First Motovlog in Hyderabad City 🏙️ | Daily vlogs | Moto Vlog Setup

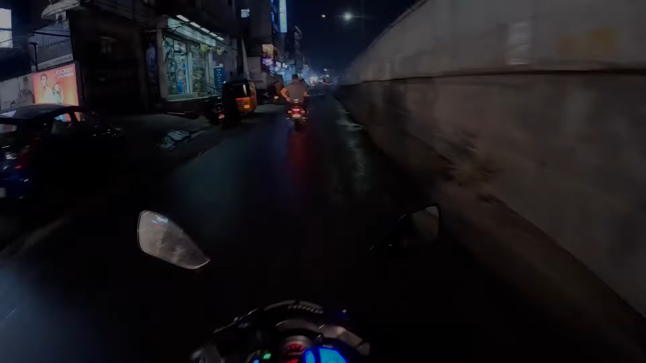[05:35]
अभी आगे जाके आपको अच्छे से दिखेगा। और ये मेन रोड है, यहाँ से हाईटेक सिटी हम जाते हैं। जब ऑफिस जाना होता तो यहीं से जाते हैं।
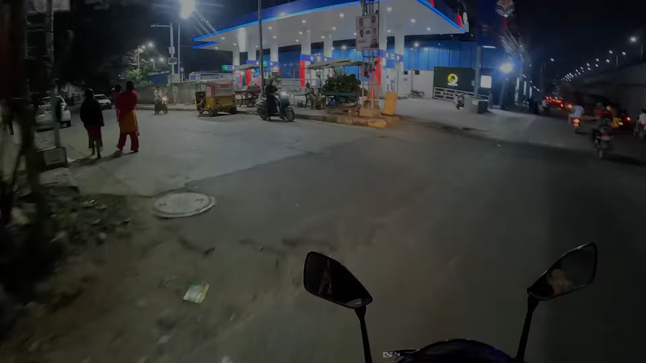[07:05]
और अंदर जाते हुए ही आपको दिखेगा दुबई हाउस।